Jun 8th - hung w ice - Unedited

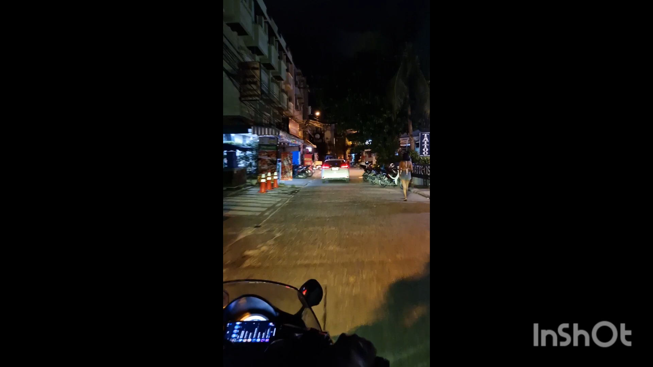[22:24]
Okay, slow down and then turn right. This one? Yeah.